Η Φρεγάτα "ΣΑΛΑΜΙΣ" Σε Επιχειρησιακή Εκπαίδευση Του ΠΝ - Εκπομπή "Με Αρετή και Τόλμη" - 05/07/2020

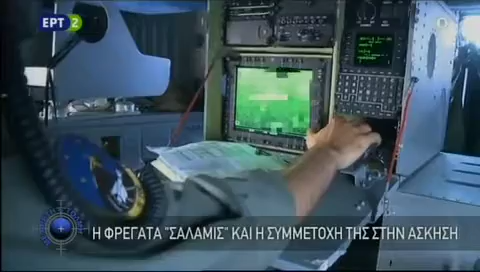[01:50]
Το εντοπίζει και αφού τα βλήματα κλειδώσουν στο στόχο, μέσω κατάδειξης λέιζερα από ένα δεύτερο ελικόπτερο εκτελεί τη βολή.
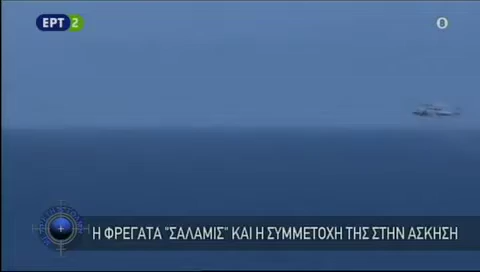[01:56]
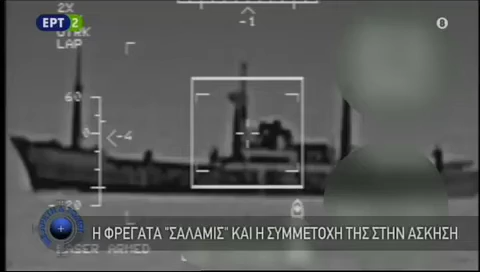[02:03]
Το βλήμα Hellfire μετά από μερικά δευτερόλεπτα πλήττει το στόχο με θανάσιμη ακρίβεια, επιβεβαιώνοντας τη φωνική ικανότητα του ελικοπτέρου Aegean Hawk με το συγκεκριμένο οπλικό σύστημα.